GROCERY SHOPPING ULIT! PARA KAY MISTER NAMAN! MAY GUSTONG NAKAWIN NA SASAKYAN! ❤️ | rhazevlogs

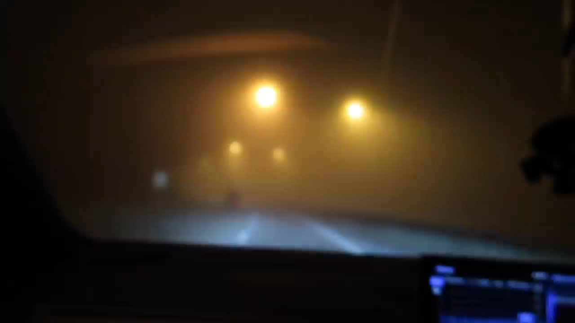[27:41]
May sasakyan dun o sa unahan na halos hindi makita dahil sa fog. Grabe. Hindi na maintindihan ng camera kung anong gagawin niya. Pero sobrang foggy. We're home, we're home, we're home. Ang oras na.